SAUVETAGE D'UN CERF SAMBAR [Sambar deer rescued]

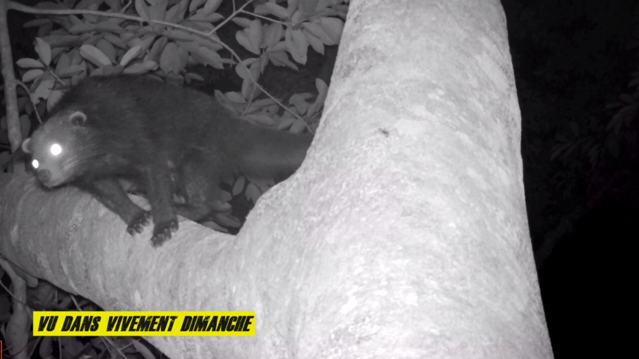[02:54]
il est nocturne, omnivore, tout noir, il a une queue préhensile et surtout, il est très très rare.